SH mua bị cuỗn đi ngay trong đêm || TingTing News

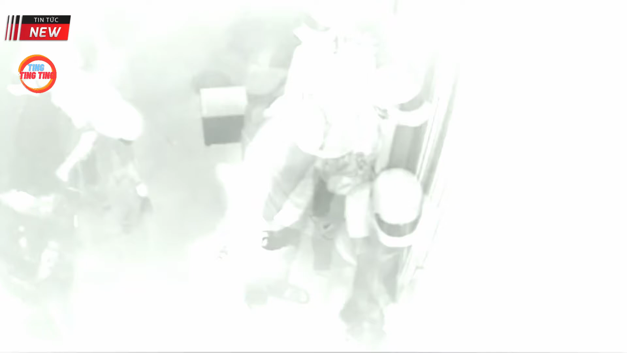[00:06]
vừa mua SH đã bị trộm. Camera hé lộ tình tiết lúc 4 giờ sáng khiến chủ nhà lạnh gáy.
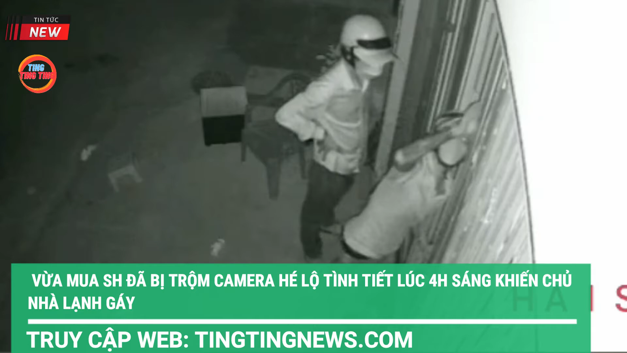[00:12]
Thời điểm những tên trộm đột nhập, chủ nhà đang ngủ trên gác và hoàn toàn không biết chuyện gì đang xảy ra. Vụ trộm táo tợn được nhắc tới xảy ra vào khoảng 4 giờ sáng ngày 15 tháng 3 tại một căn kiosk trong con hẻm trên đường Lê Thị Trung, thành phố Thuận An, Bình Dương. Theo diễn biến từ camera an ninh ghi lại, thì vào thời điểm trên, có 3 đối tượng đội mũ bảo hiểm tiếp cận kiosk rồi tìm cách mở khóa cửa chính. Mở khóa thành công, hai tên đột nhập vào trong, tên còn lại đứng ngoài canh. Sau khoảng 5 phút, các đối tượng đã lấy xe SH thành công.